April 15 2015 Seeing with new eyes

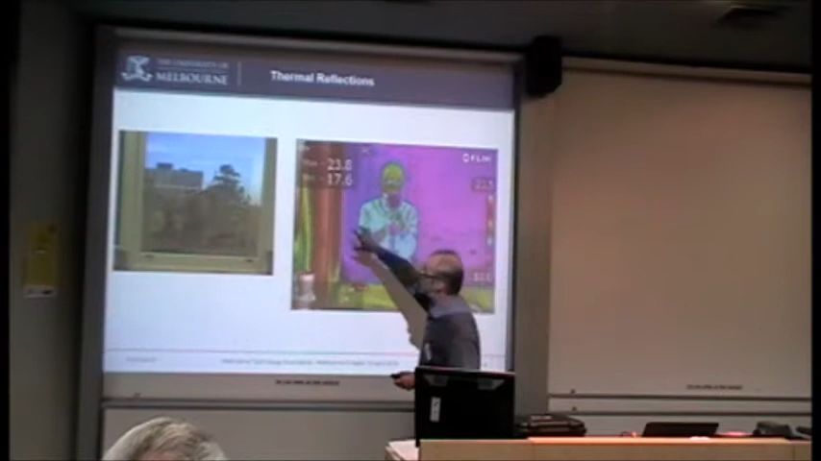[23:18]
We can just about make it out there. It's actually not the best image, because if I actually had a better image,
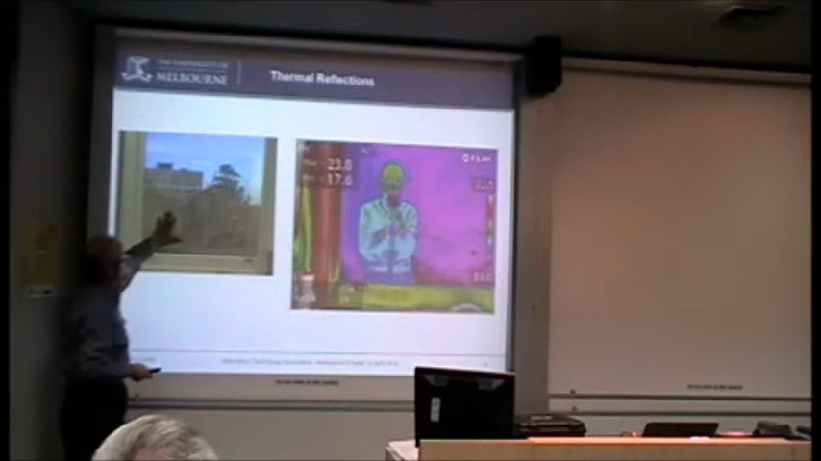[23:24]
you would have actually not seen me at all in that, but you would still see me very clearly in the infrared.
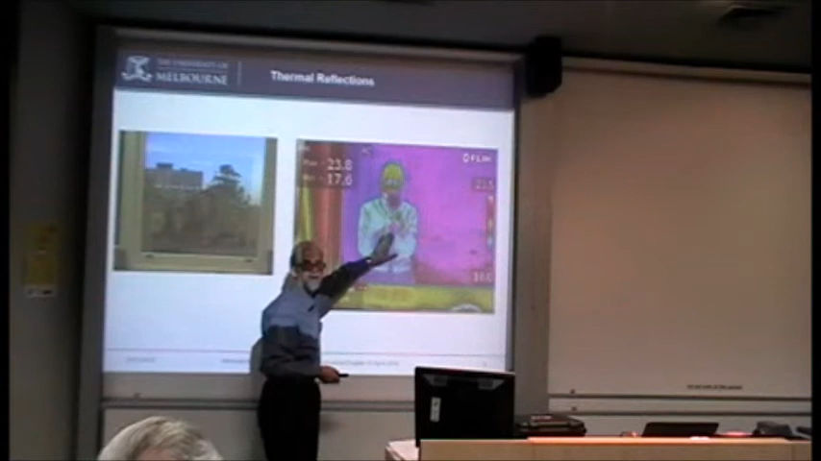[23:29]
And in fact, in something like these whiteboards, you probably can't see my reflection. You'll see my shadow, but not my reflection. Mm-hmm.
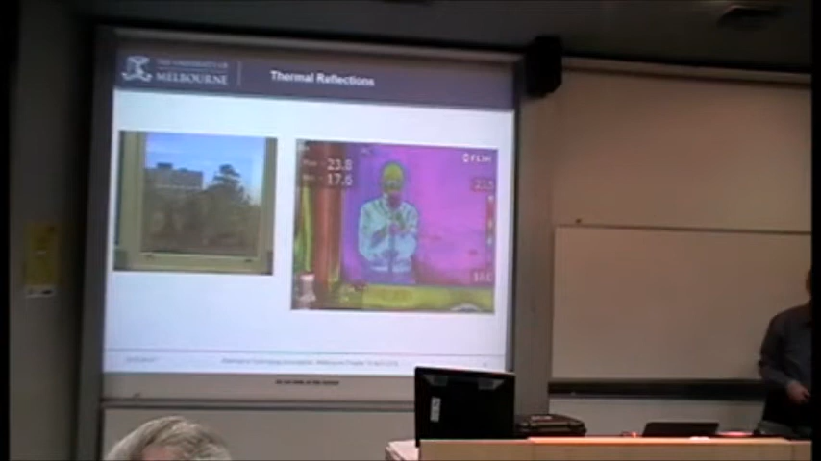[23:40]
The infrared will look almost the same as that.
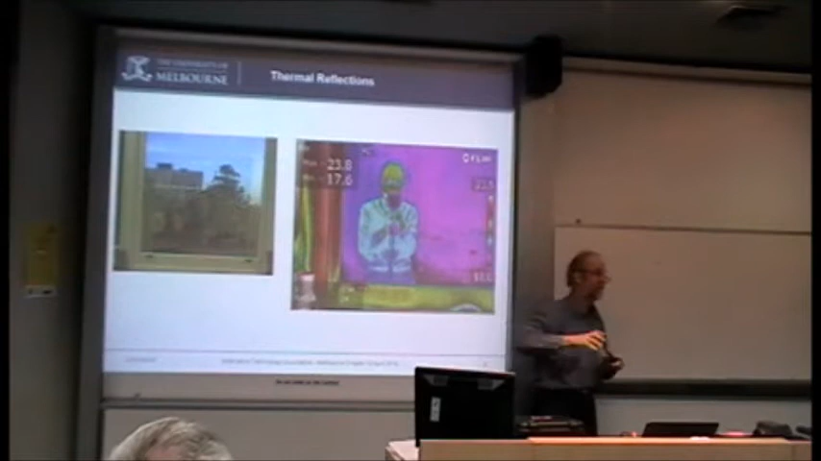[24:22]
So this is where it gets tricky if you want the numbers. Why we've got to be careful how we interpret what we see. But we can also work the other way.
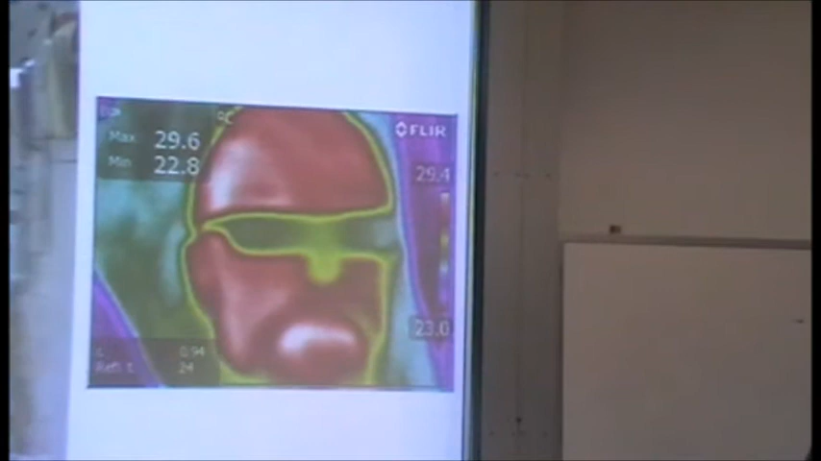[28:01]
However, nice glass here, I can see my fingers through it. Infrared, really I can't.
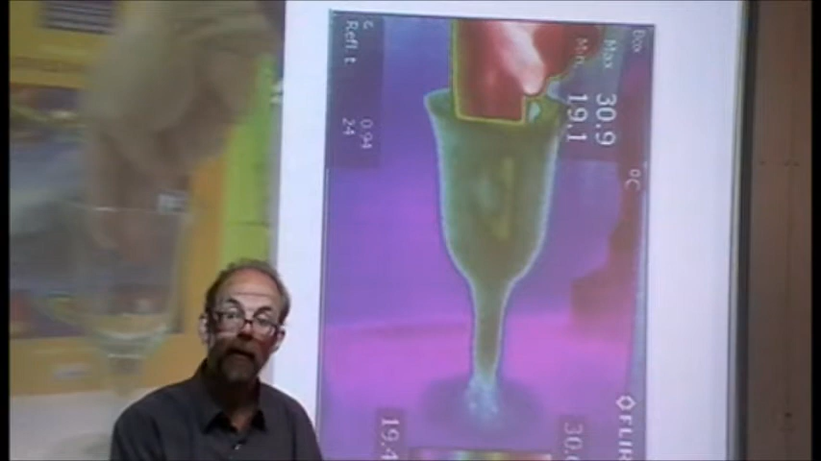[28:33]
On screen: max 30.9°C, min 19.1°C
So it's not as if you're putting a piece of glass and you knock out all infrared,
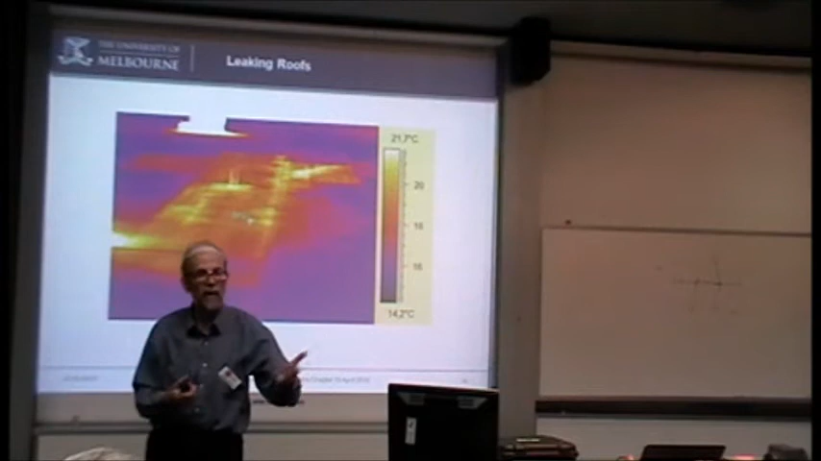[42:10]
On screen: scale top 21.7°C, scale bottom 14.2°C
In this case, it's showing up as hot, not cold. The reason? We're using the thermal mass. This has been done at night, and the rest of the roof has cooled down more quickly than where the water is. Had the sun on it. So it had the sun earlier, well, the whole roof did. The whole lot came up to temperature.
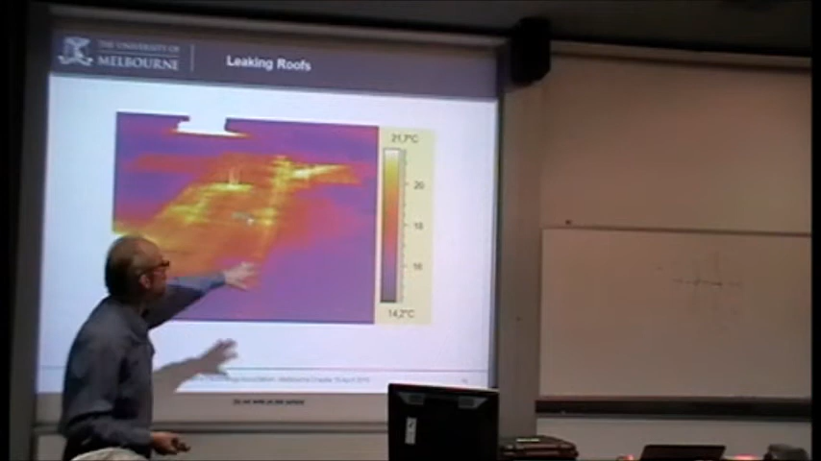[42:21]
On screen: scale bottom 14.2°C
If I'd been there at 3-4 o'clock in the afternoon, I would have seen nothing because it's all heated.
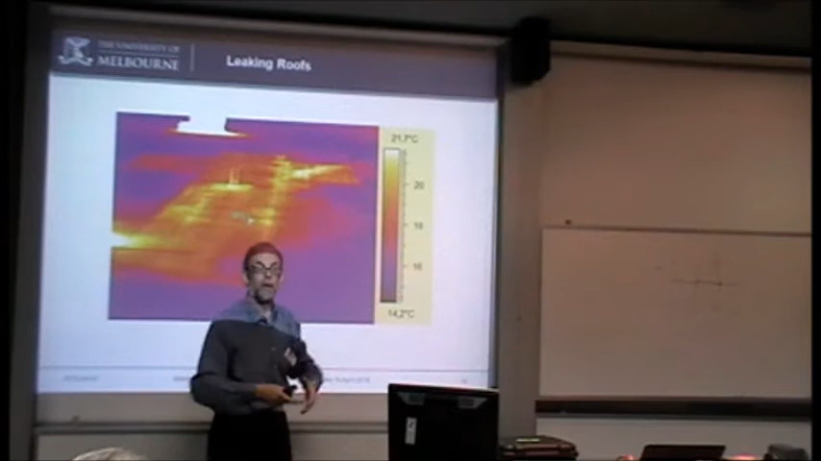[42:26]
But going there at in the evening, after the sun's gone down,
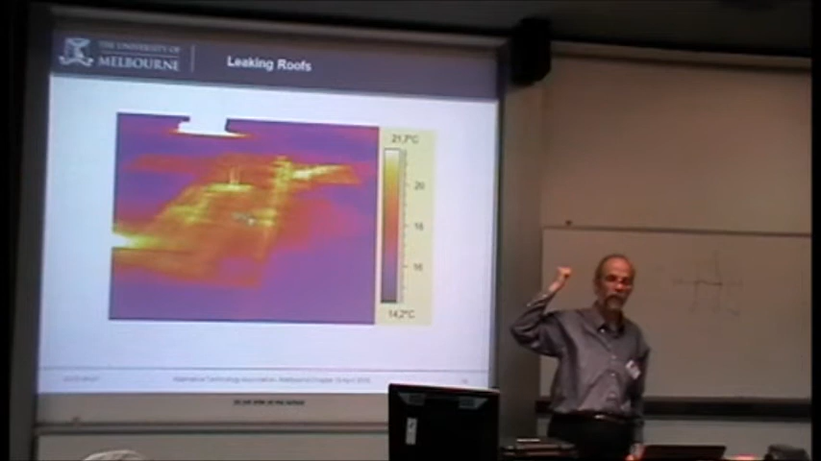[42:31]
and I'm giving the roof time to start cooling down, I can get that contrast. This could well have been around about midnight to 2 o'clock in the morning. Sometimes that gives us best contrast. Which then leads to all sorts of safety issues because you're up on these roofs in basically pitch darkness and you're wandering around with an infrared camera and you're looking at the image on the infrared camera until you've missed the edge. Well, actually you don't miss it, you find it.